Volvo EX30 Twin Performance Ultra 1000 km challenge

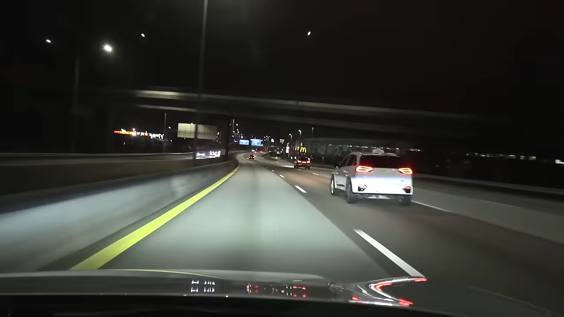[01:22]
All right we are off so now we are passing by Alnabru yeah it is now almost 11 on a Saturday night so there's still some traffic here but yeah it is dry for now but it's going to be it's going to be soaking wet it'll be raining cats and dogs so that will of course affect the consumption but not much I can do. I kind of need to drive at night and on Saturday night because that's where we have no Baustelle and the lowest traffic.
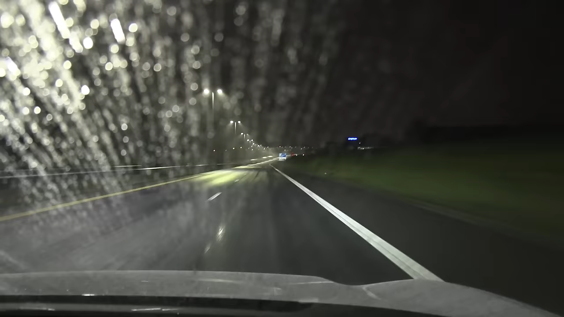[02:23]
We are now at turnaround point Schweinsund and it's supposed to be 146 something kilometer it's 144.5 so this car